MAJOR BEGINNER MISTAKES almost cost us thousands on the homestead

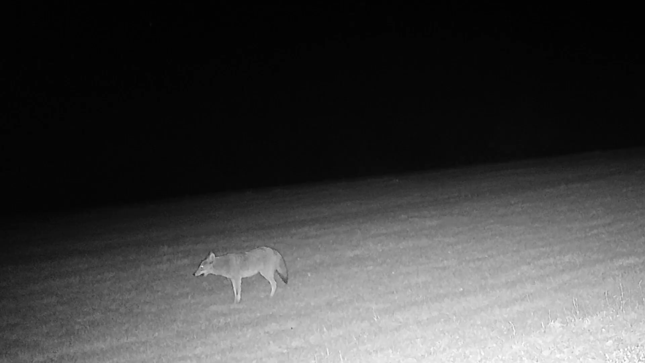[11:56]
a fox that would come near our backyard all the time um we we haven't caught
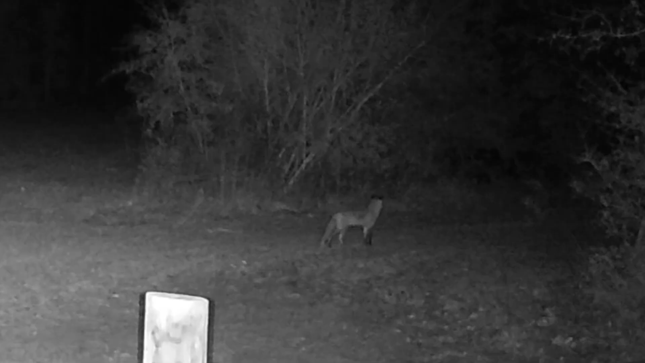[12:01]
them uh catching a fox is hard only thing we've caught them on is a camera like we you can't catch them in a trap i mean i've heard there's certain
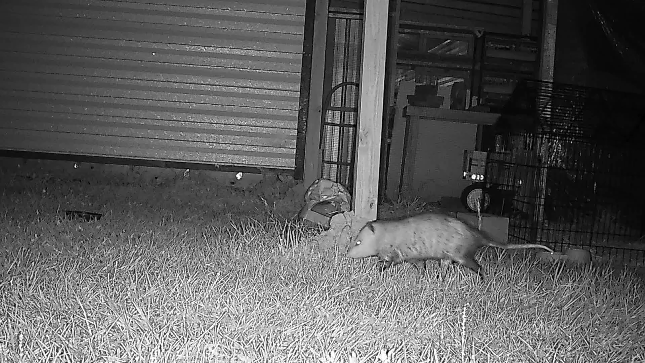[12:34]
yeah that's right we called a possum you know we live near walsaw florida that